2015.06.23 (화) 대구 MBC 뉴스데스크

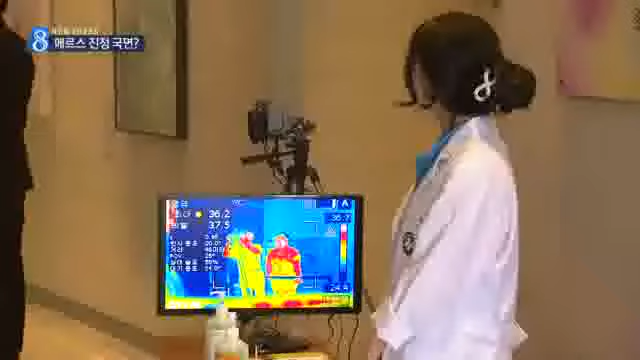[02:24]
모든 공연장에 열 감지기를 설치해 관객은 물론 배후까지 발열 여부를